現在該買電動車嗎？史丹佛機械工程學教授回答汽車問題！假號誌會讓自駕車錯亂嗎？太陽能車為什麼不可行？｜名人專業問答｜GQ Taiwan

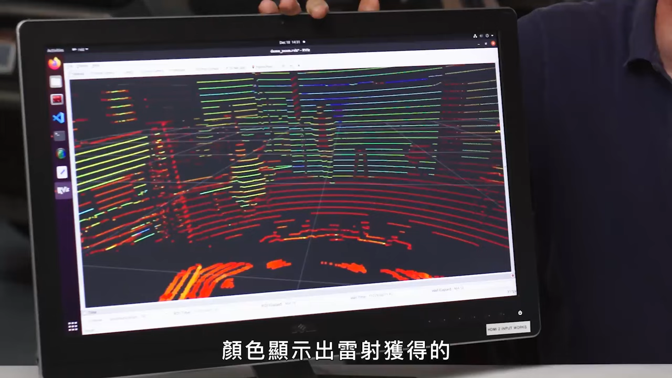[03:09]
The color tells how intense of a reflection the laser is getting.